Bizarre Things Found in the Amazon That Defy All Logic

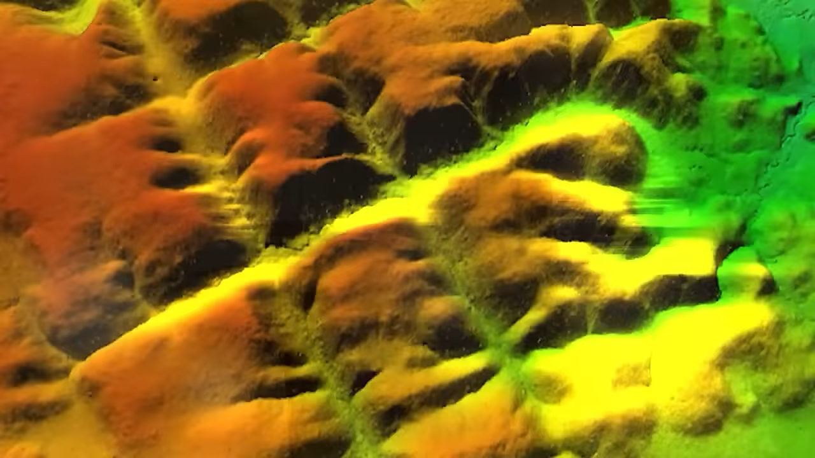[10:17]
which revealed over 6,000 rectangular structures made of compressed earth,